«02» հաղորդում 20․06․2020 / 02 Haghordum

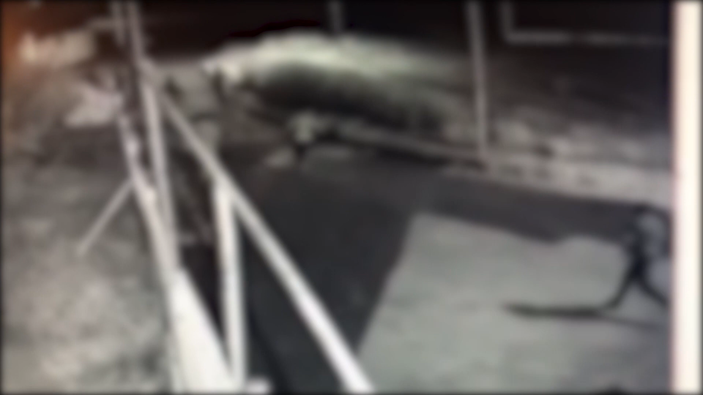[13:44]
որ այդտեղ մի խումբ անձանց մասնակցությամբ վեճ է տեղի ունեցել։ Երիտասարդների պարզաբանումները հանգուցալուծվել են կրակոցներով։ Դեպքի